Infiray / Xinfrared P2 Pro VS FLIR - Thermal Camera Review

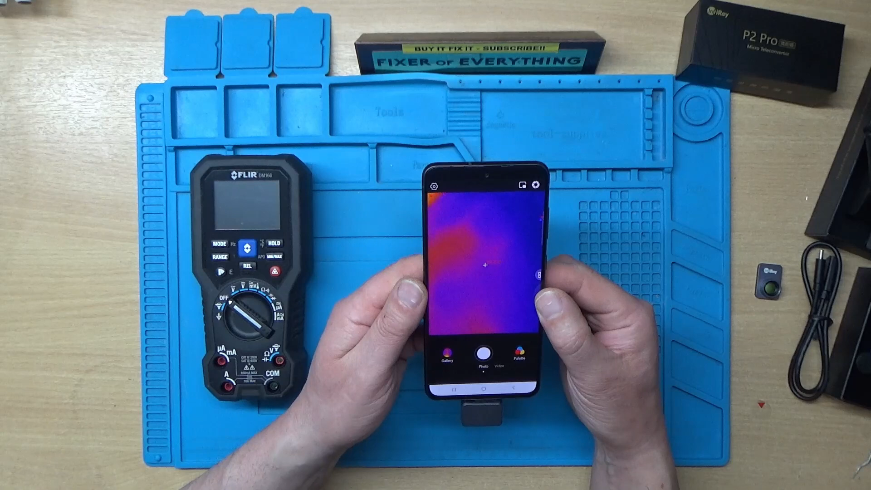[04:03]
That's me wiggling my fingers there
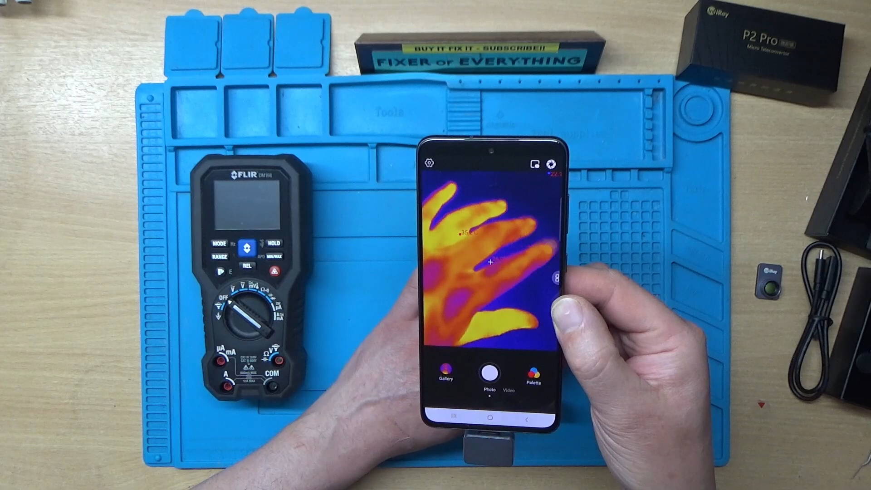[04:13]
So you can sort of get the an idea of the frame rate on the resolution I mean that looks really good to be quite honest with you now we'll just come to switch this off a second We'll just compare it to the FLIR I'll switch this on
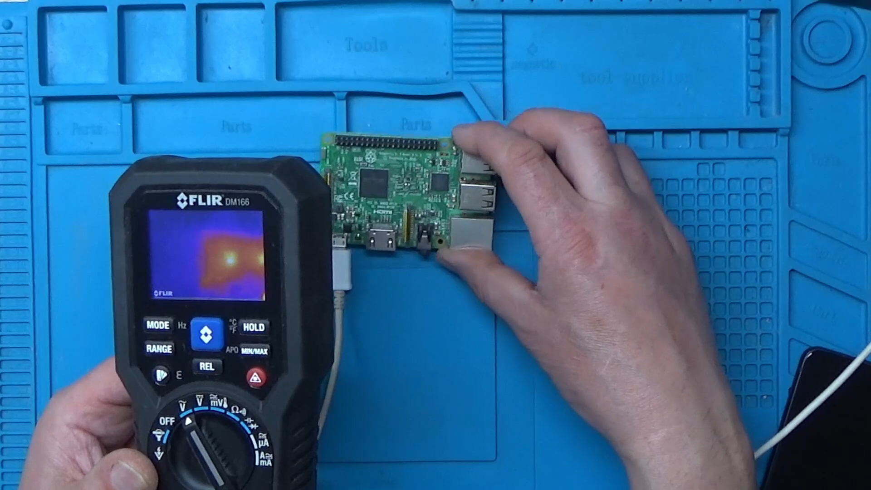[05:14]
so I've got a Raspberry Pi plugged in here
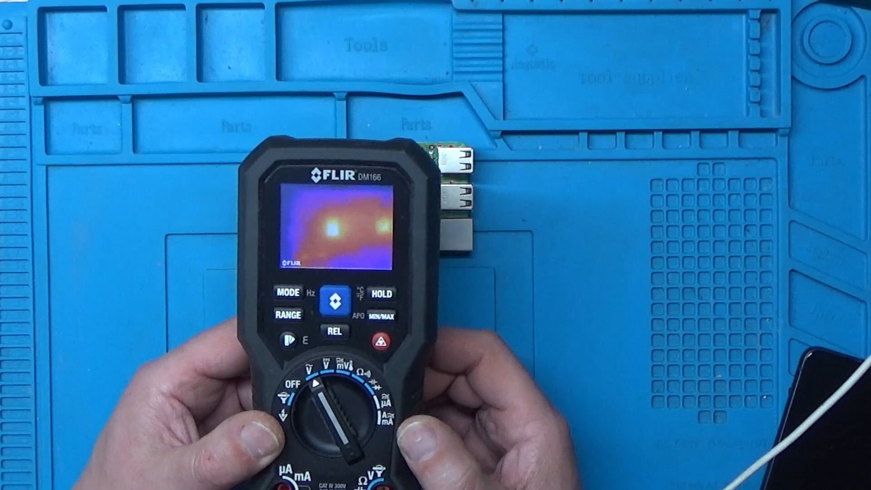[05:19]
And as we can see on the FLIR we've got heat coming from the two main ICs there
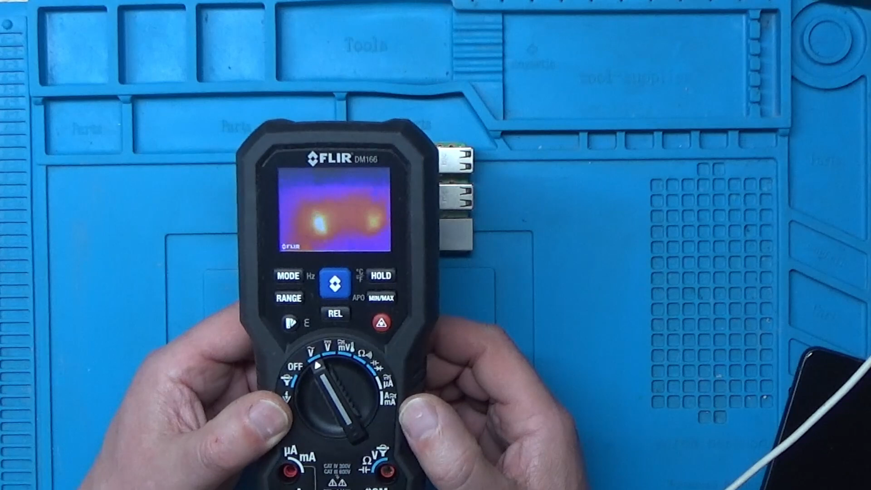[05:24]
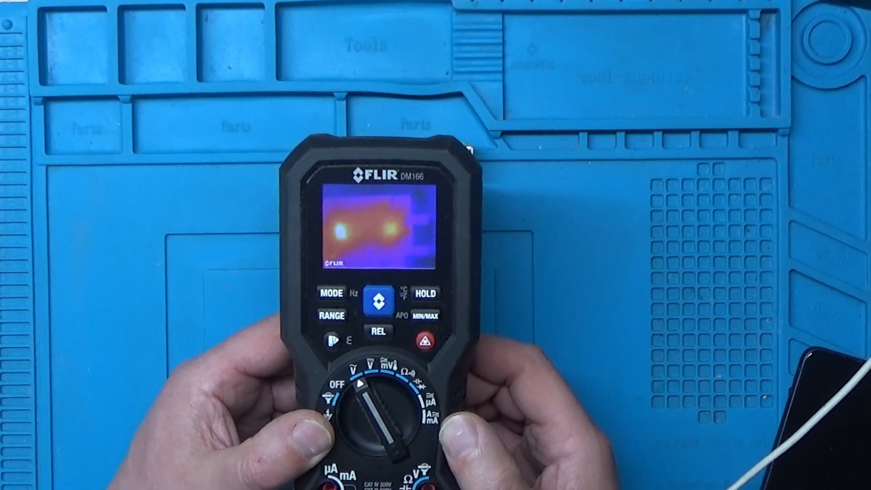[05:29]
I think you can see the USB ports there
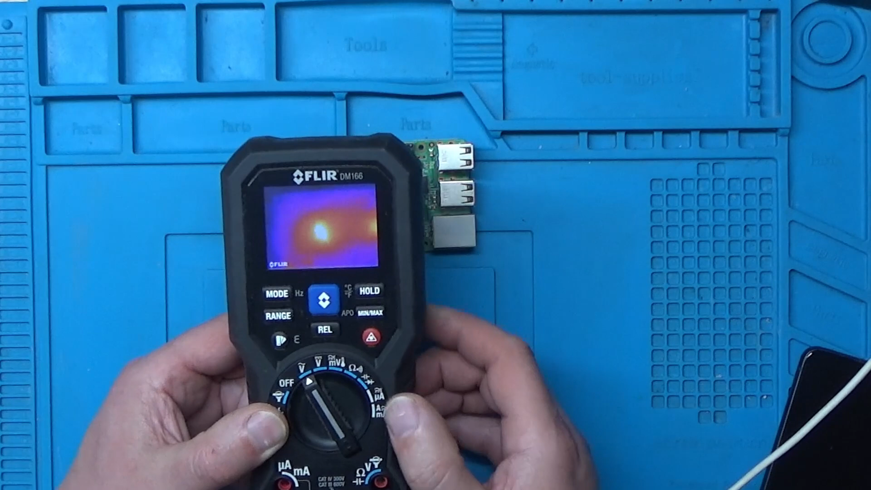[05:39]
Okay, so we'll try the infrared
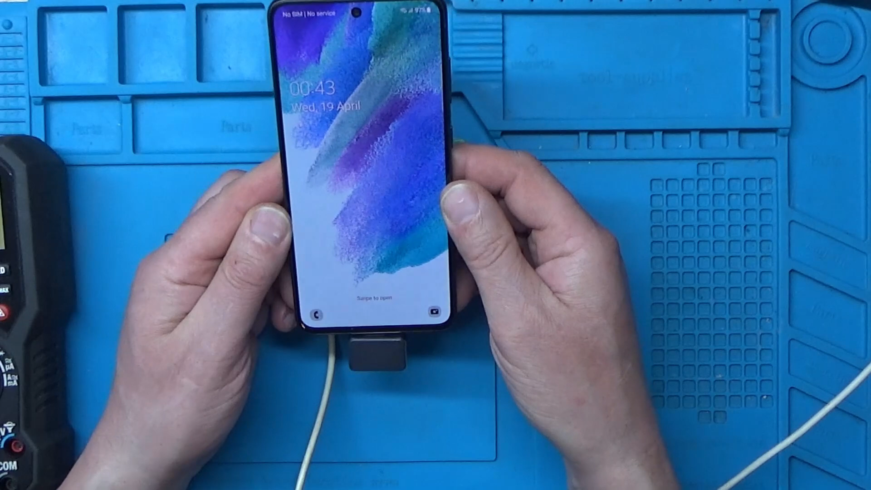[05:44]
Or X infrared as it's called now Now I've got the teleconverter lens attached to this
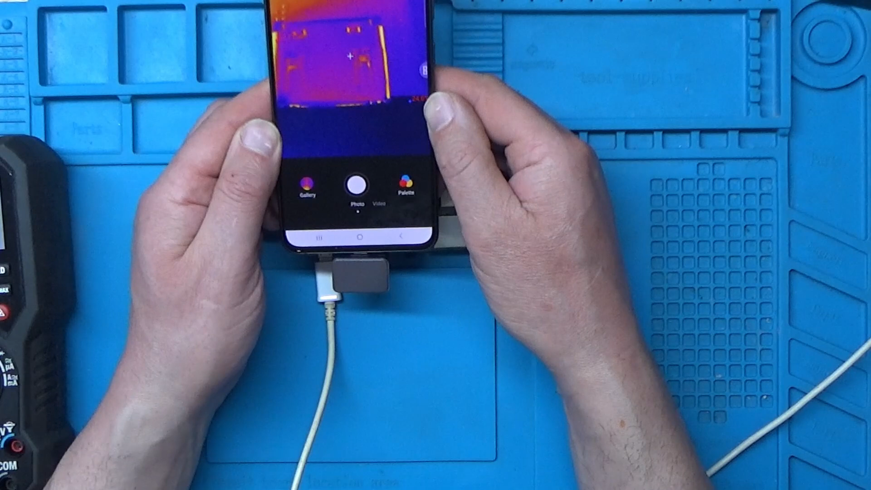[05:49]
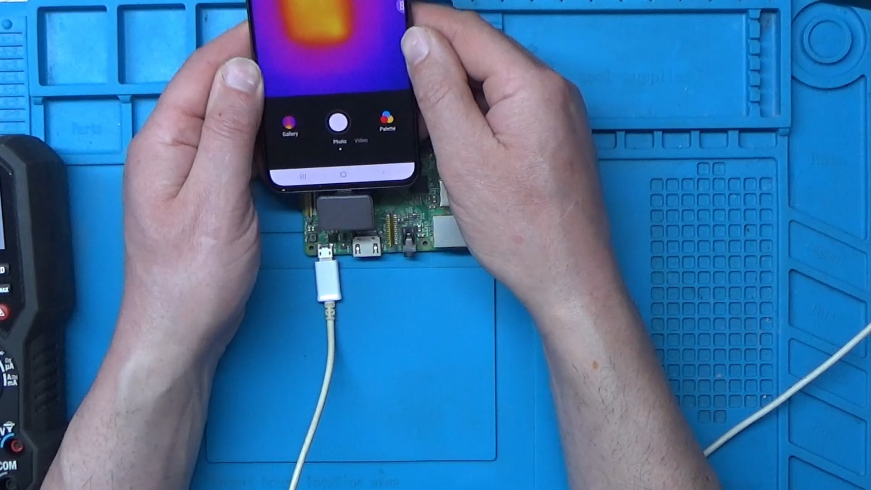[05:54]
So I'll just move this down so I'll get a bit better in shot And we'll actually see components and things on this And we'll see the IC there Move over to this chip, you can actually see there's different areas of the chip
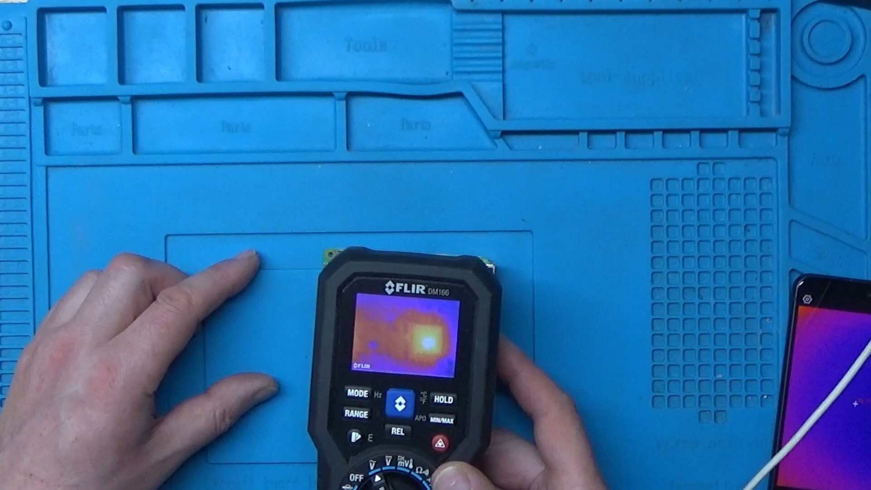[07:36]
So I mean I don't know I think the other one's definitely got a bit of a clearer picture
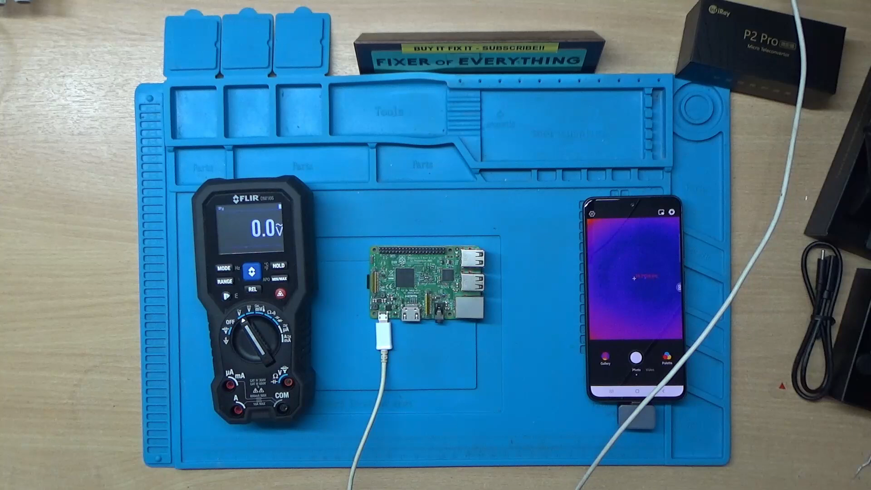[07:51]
Now I have tried recording some video with this Because obviously I can't do on the Fleur one Now one of the things that I have noticed is when I record video It always seems to be in portrait mode Even if you turn the camera that way It flips the... I'll just zoom in a bit so you can see there It flips the... The numbers and whatever on the screen But it actually still records in portrait
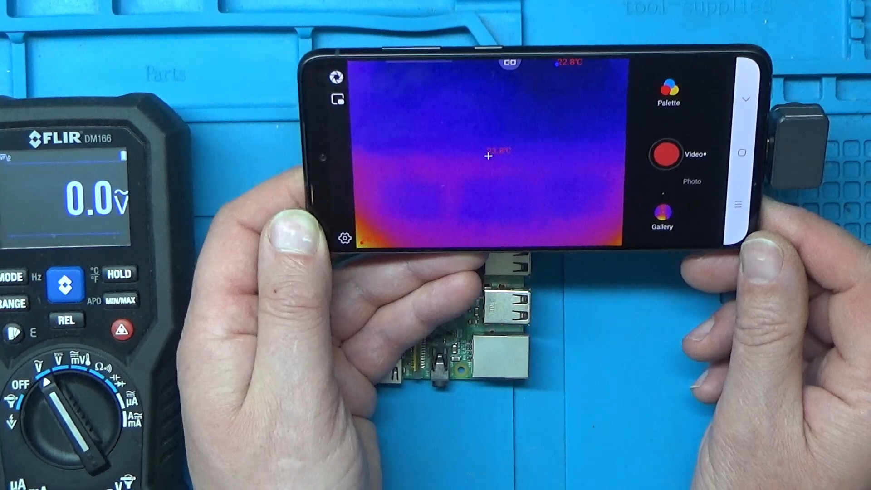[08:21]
So what I've had to do with my video editing software Is actually flip it 90 degrees so you can actually see it correctly So this is a bit of footage that I took in the sheep barn